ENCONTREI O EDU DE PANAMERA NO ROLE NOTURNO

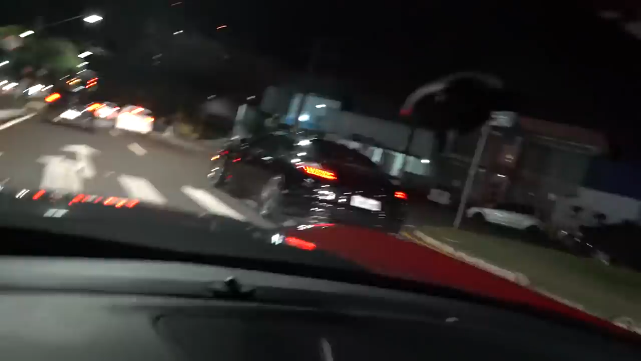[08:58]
Aí, ó. E aí, Portuga? E aí, tiozinho? Desenterrou a BM também, hein, Portuga?
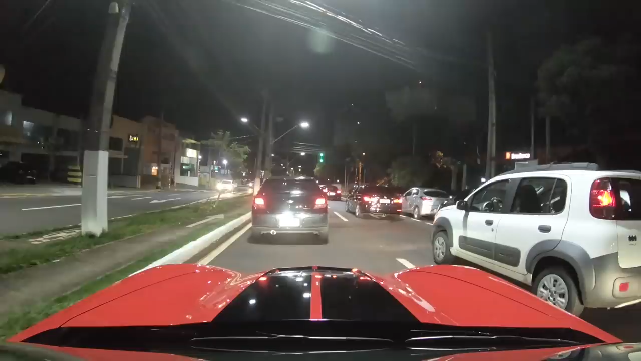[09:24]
Aí vai virar um negócio, hein? Belezão em Londrina, hein? Vamos ver a porta da balada ali do jeito que tá. Será que tá mais pá?